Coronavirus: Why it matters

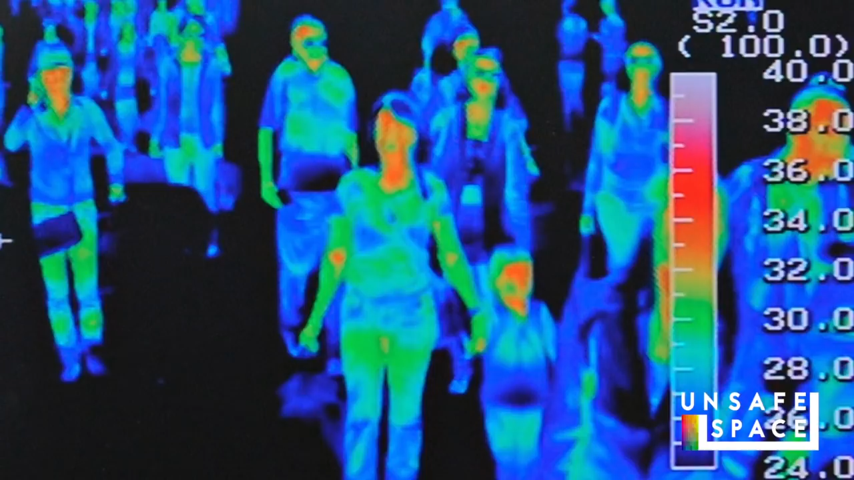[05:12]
you know one of the things that they do when you go through an airport or some kind of border crossing often they have thermal imaging so that they can see people who have elevated temperatures and potentially quarantine them so people were taking antipyretics so they could get past those correct me if i'm wrong uh ying